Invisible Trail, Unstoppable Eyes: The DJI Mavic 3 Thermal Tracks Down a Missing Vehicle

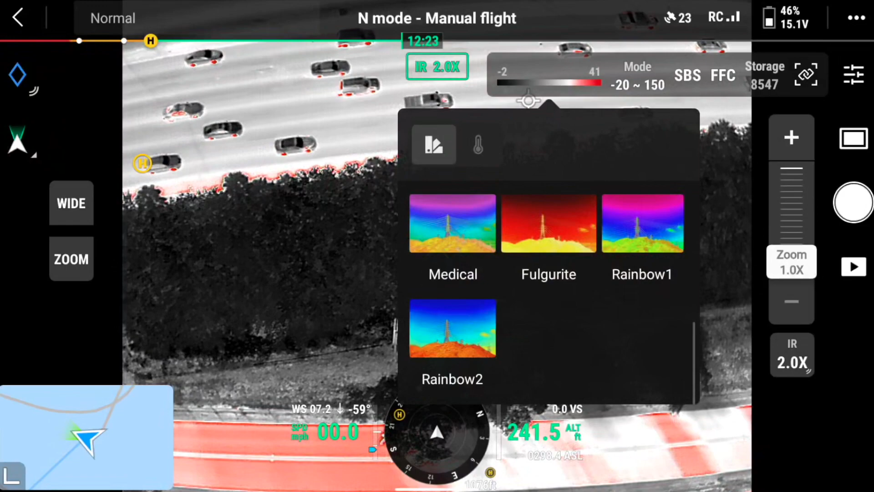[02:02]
until we essentially got to the car now I don't know if it would have changed the outcome of the call but if we would have had
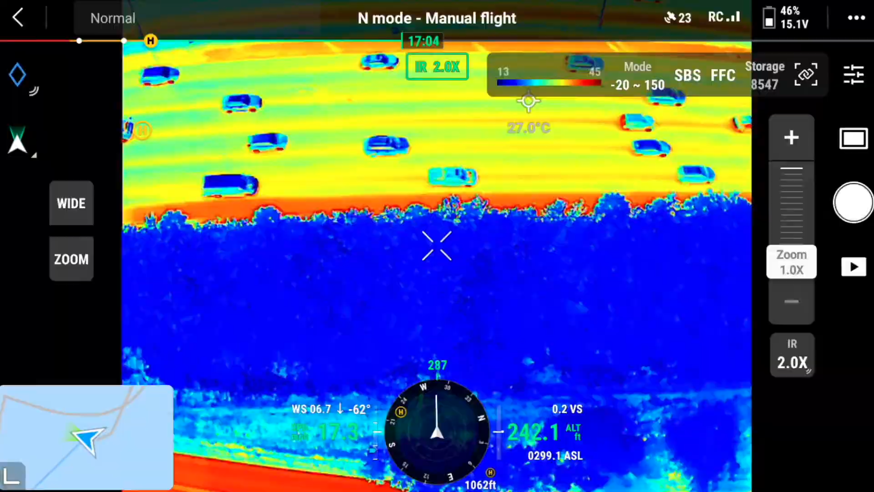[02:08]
On screen: spot 27.0°C
the Mavic 3 thermal drone we would have definitely found that car much sooner and we could have found even a better route to get into the bushes to
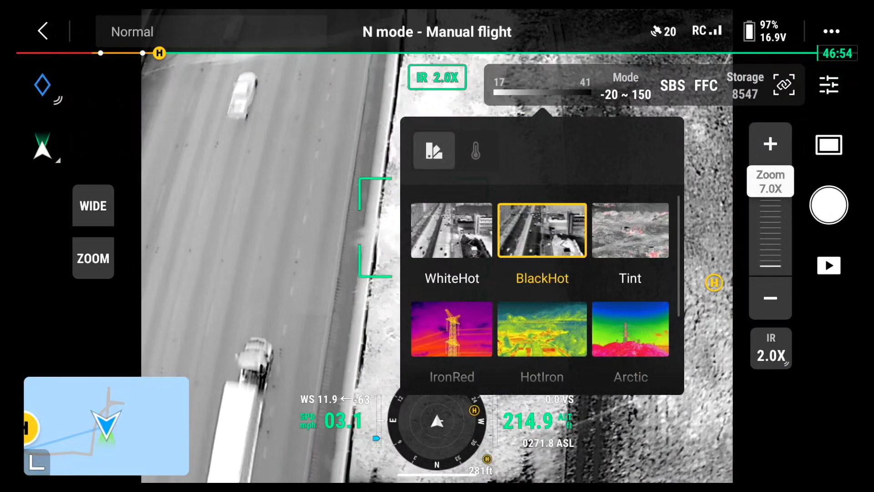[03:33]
will definitely be easier to locate in these bushes especially
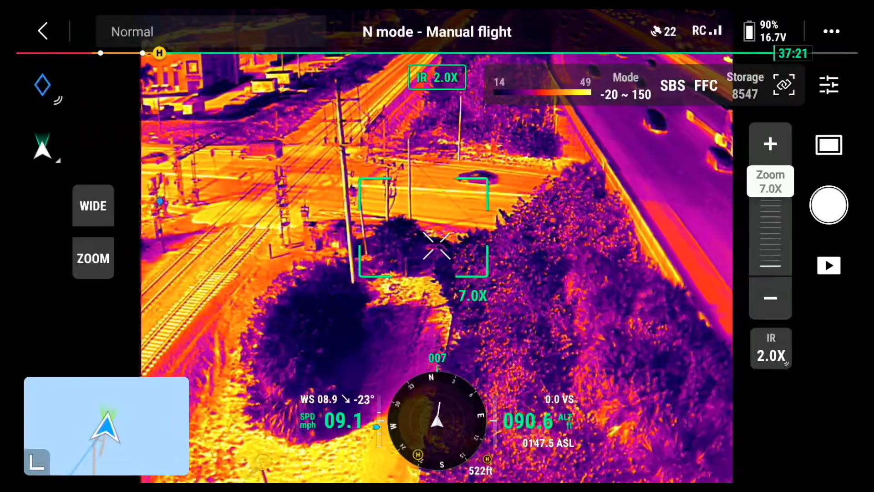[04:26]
to keep the crosshairs right on the vehicle there's the vehicle and let's
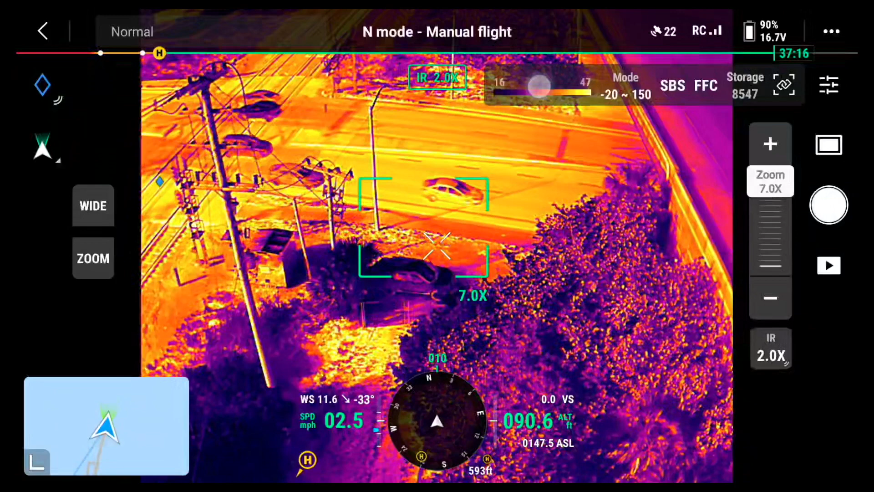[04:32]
switch our color palette right here there's our white on there's the vehicle it definitely stands
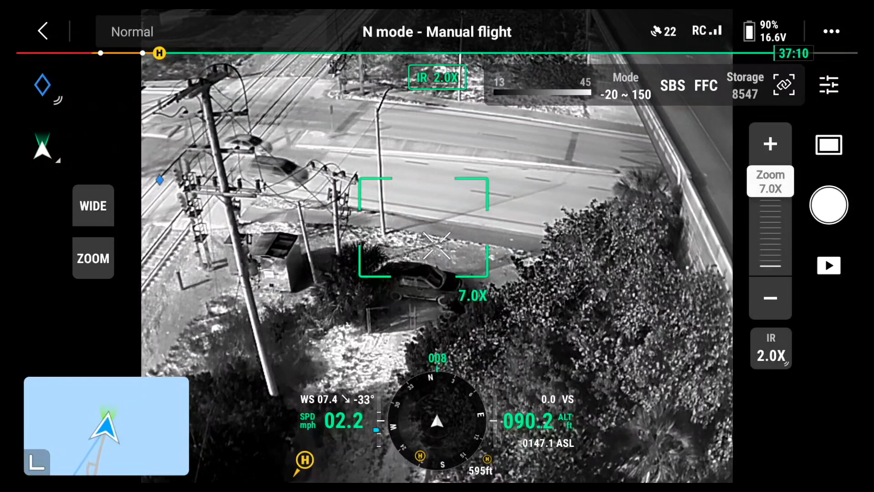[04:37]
out a little bit and here's our black hot which there you go
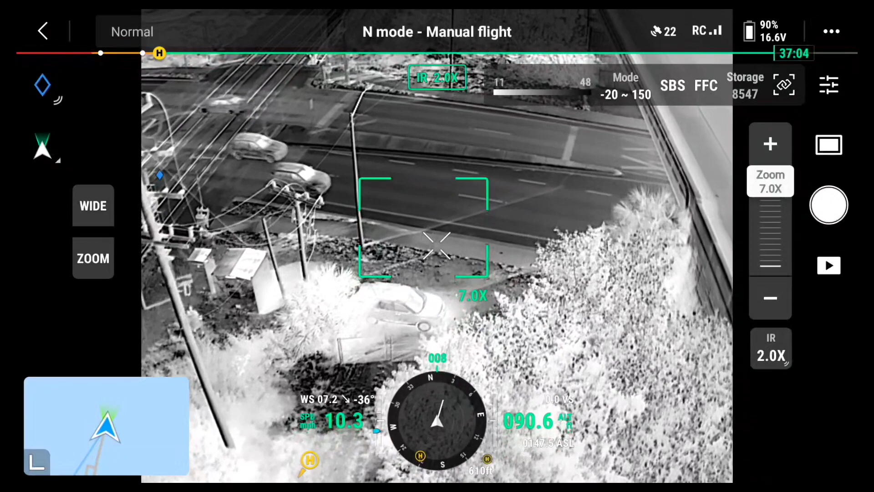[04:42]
so there's a vehicle I mean he's off on the side of the
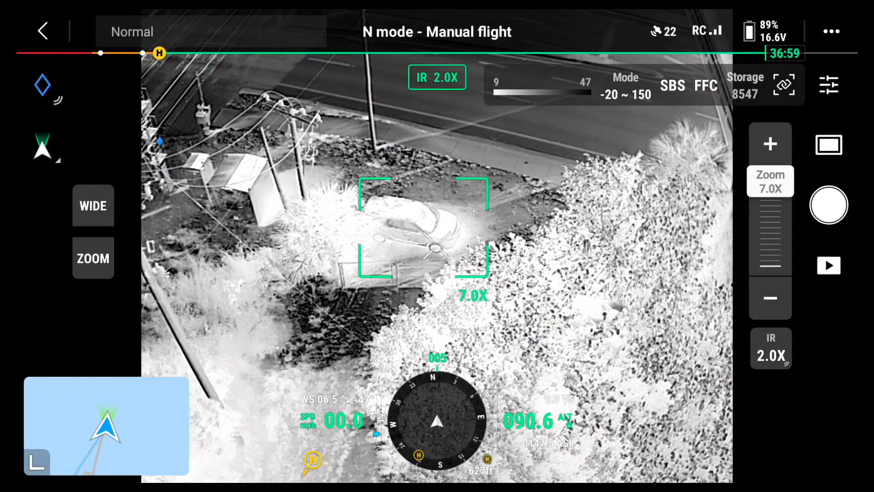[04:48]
bushes right here but it definitely stands
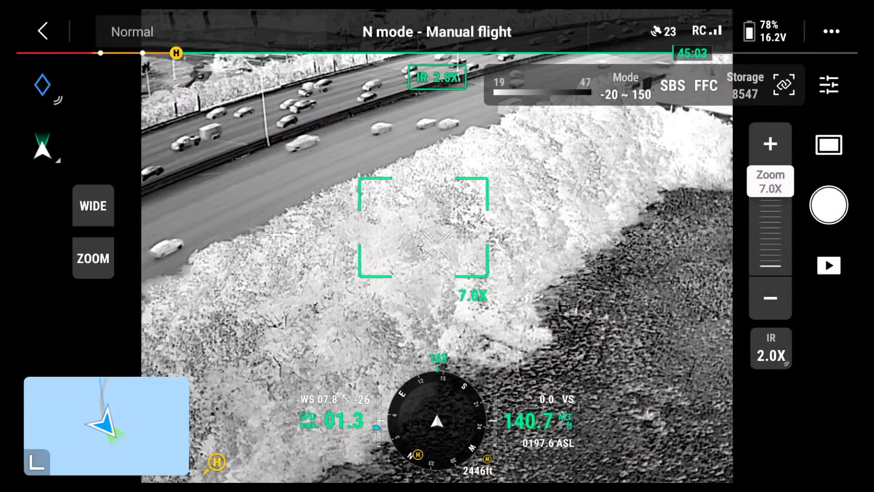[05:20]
camera and definitely see better on how to get to the car
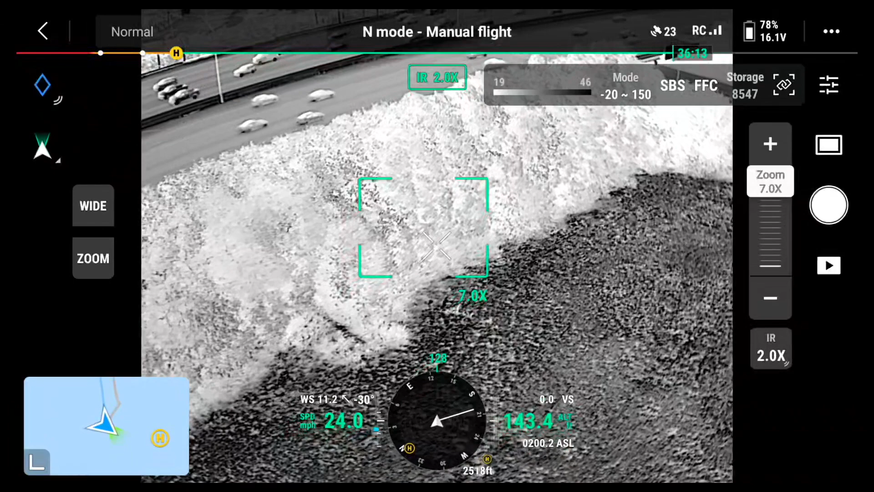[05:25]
and the exact location here's another view of this on an off-ramp from a
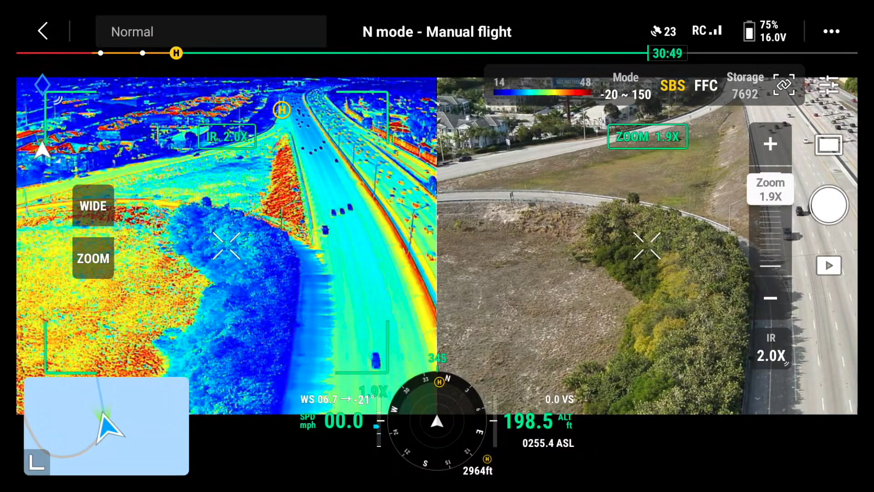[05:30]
different location and I put it on the split screen to see here remember these are dense bushes right here so we have the infrared rainbow on the left and regular color on the right at night this could get very tricky if somehow a car got into these bushes and no
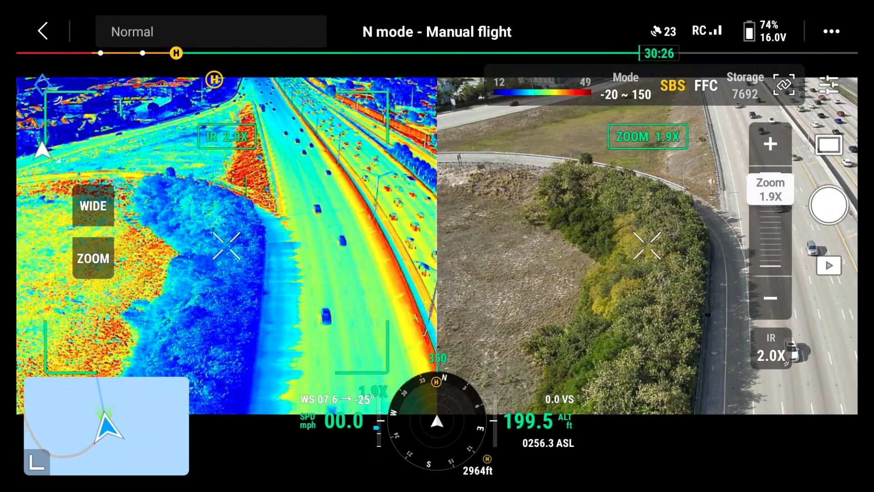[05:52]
one saw the accident or only one caller so I can zoom up remember and zoom out and there you go
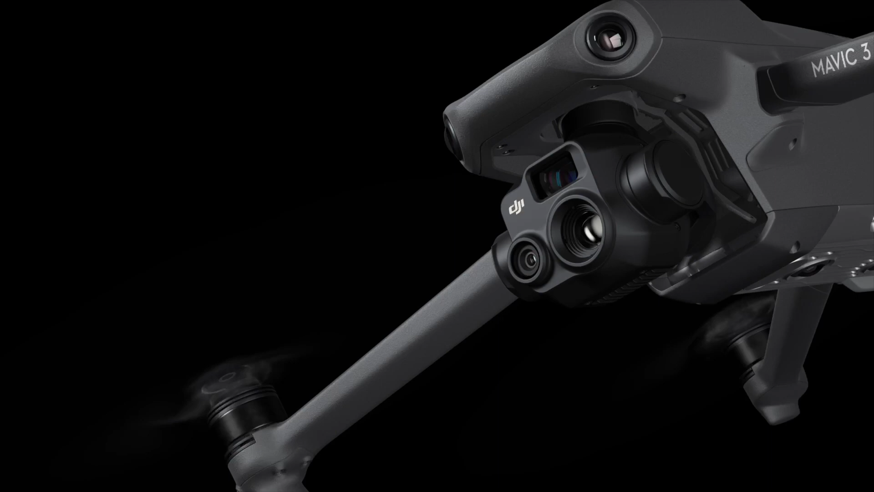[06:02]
here's a different view of the interstate right here where we have these dense bushes and if an accident happened here it would be
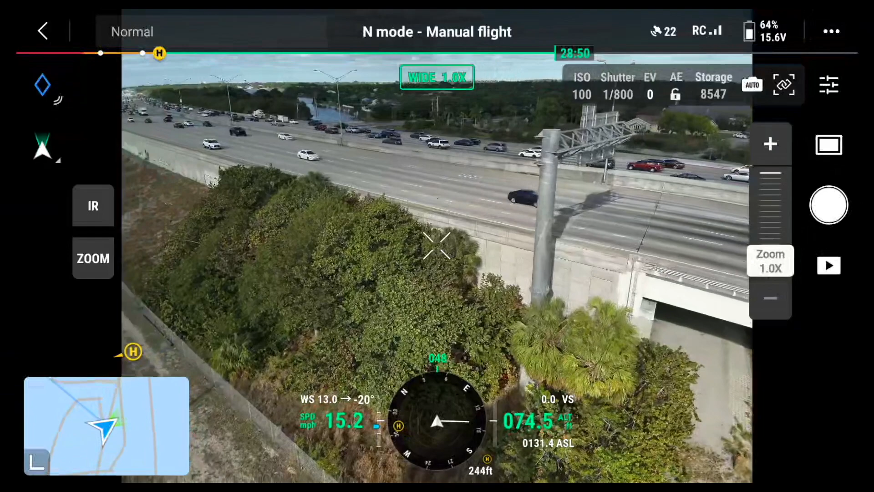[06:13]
very difficult to locate or even get to this is very similar to the accident that happened with us where the
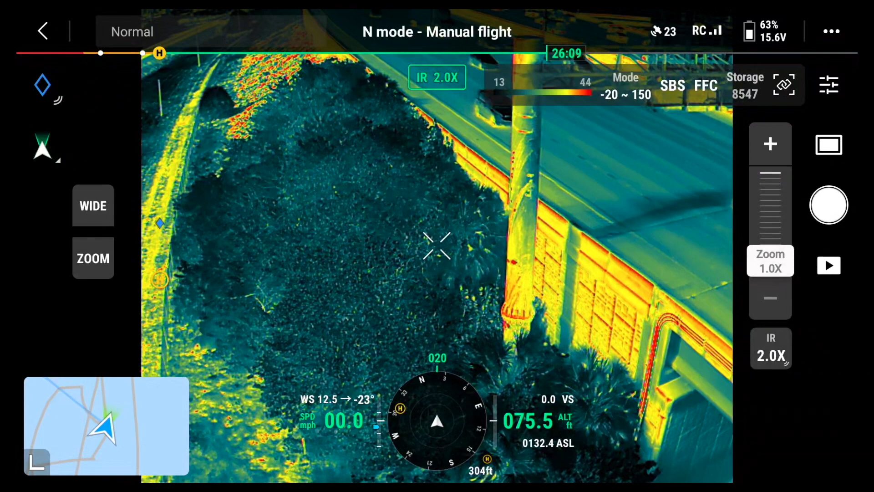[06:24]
car went over the wall and into the bushes upside down very
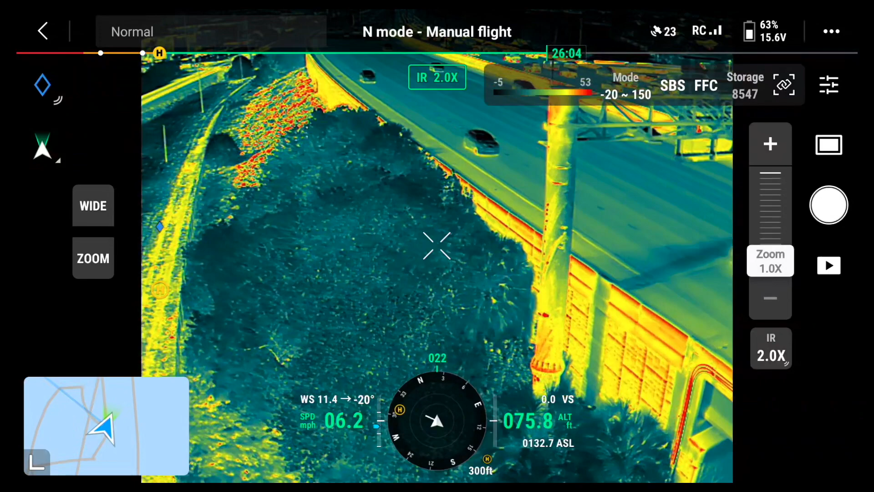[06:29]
dense and there was just a little bit of an area next
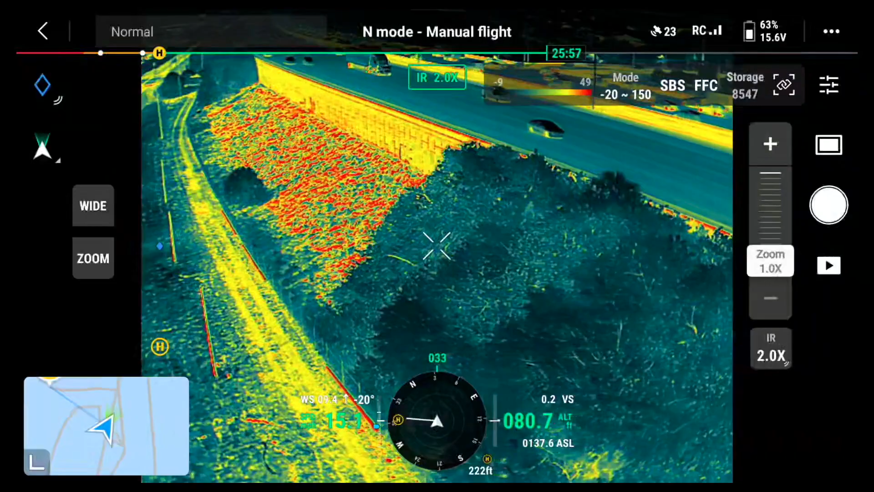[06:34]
to the wall where we were able to finally see
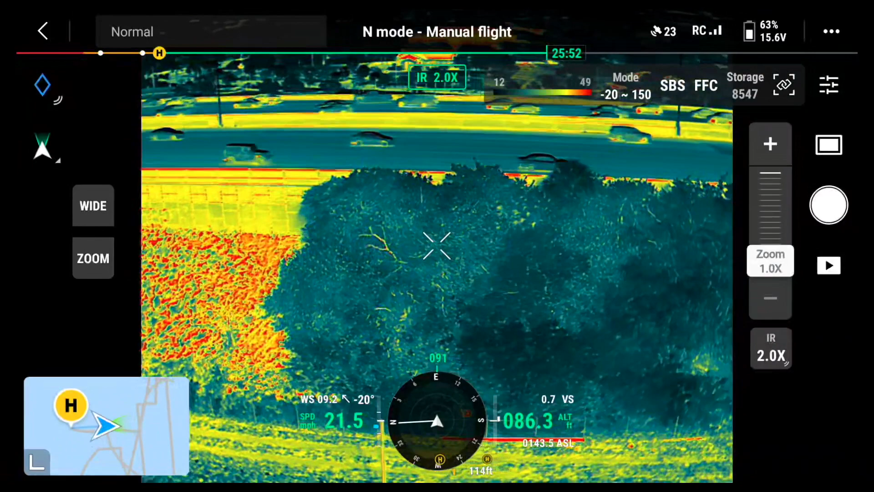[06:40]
the car all kinds of stuff can happen if a car went over the wall and got into that situation pan up here and you have the train
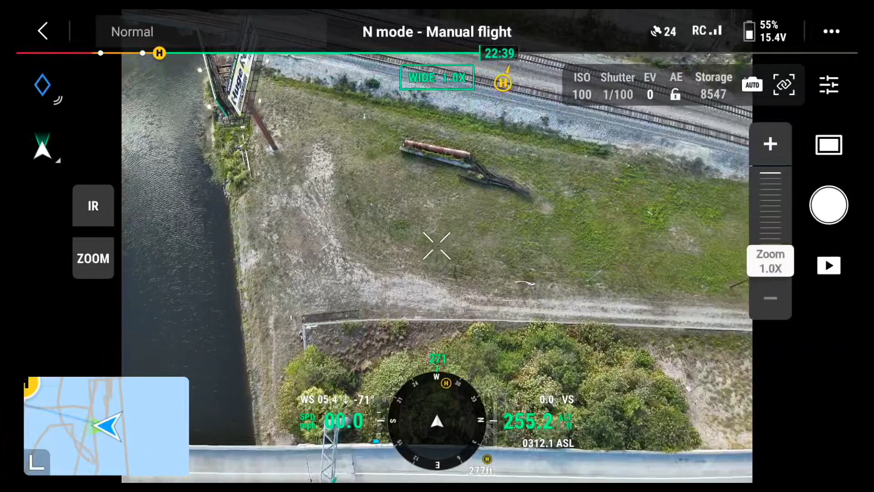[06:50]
tracks so I'm going to zoom down here or lower the
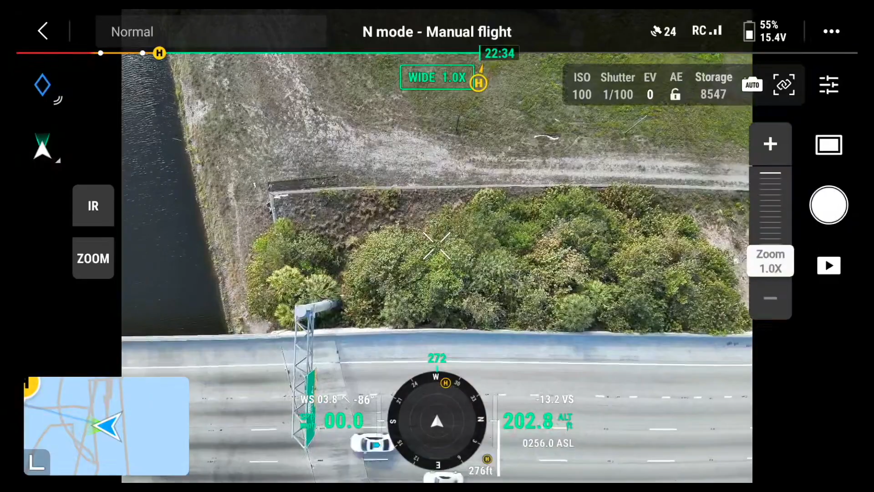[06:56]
drone and show the infrared again
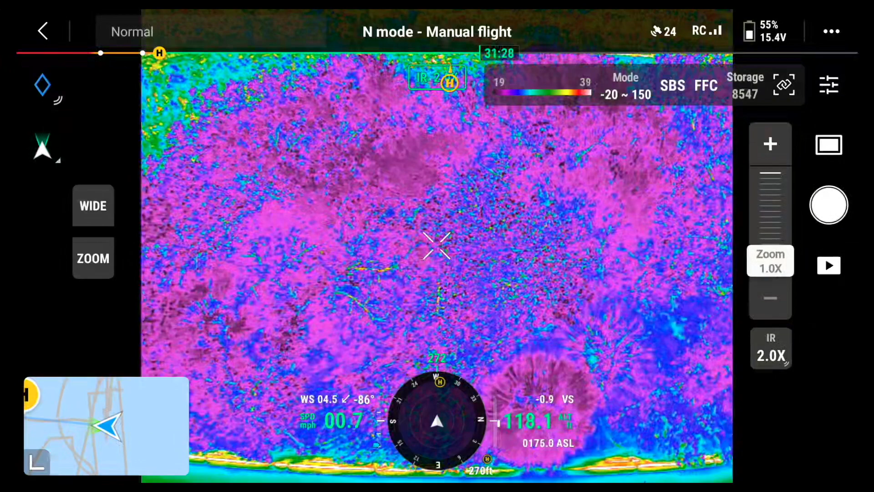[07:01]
here's the infrared of what those dense bushes look like there's